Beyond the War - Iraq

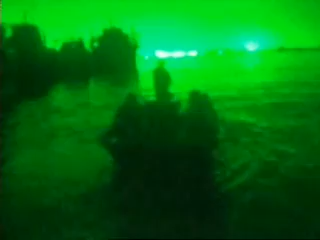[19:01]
But at night, that oil is instead flowing from the country illegally.
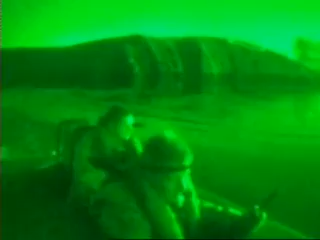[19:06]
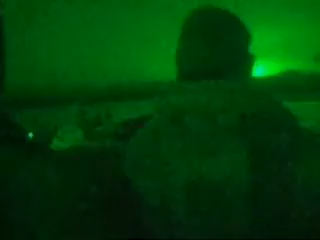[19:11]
When Iraq's two great rivers join, they create the Al-Shat Arab.
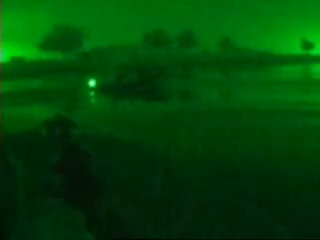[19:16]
And it's down this waterway, on these boats, that untold millions are being lost through fuel smuggling.
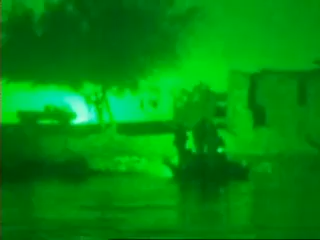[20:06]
Yeah, there was one in black and looked like one in grey or white or a lot lighter colour.